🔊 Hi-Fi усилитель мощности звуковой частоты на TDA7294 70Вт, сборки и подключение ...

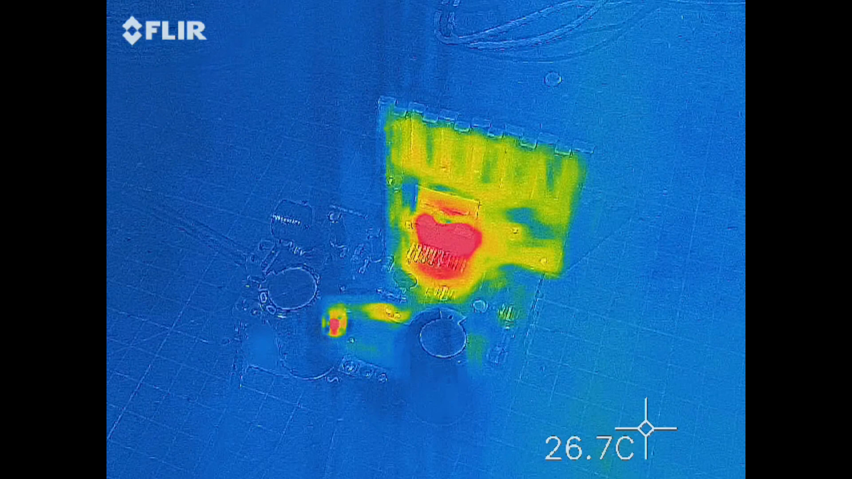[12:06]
On screen: spot 26.7°C
Тепловизор — вот такая картина, и видно, что греется микросхема TDA7294, и это нормально, это усилитель АБ-класса.
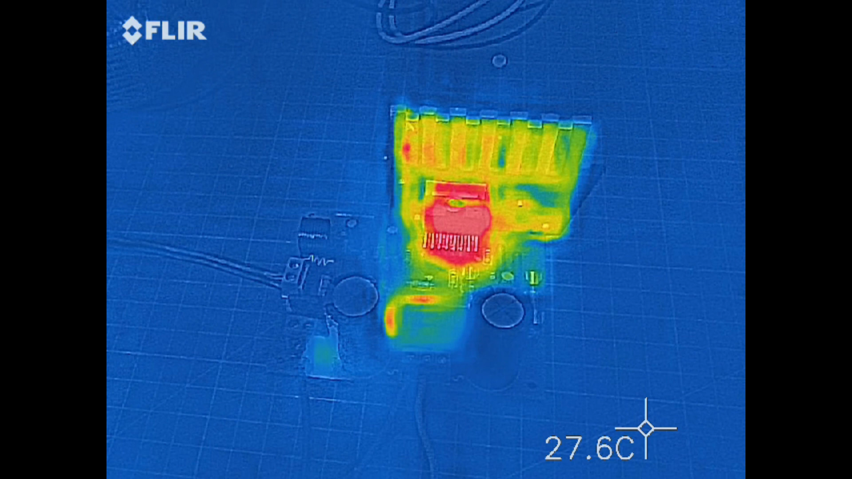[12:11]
On screen: spot 27.6°C
Усилитель я специально сделал простой и на популярной микросхеме, чтобы он легко собирался,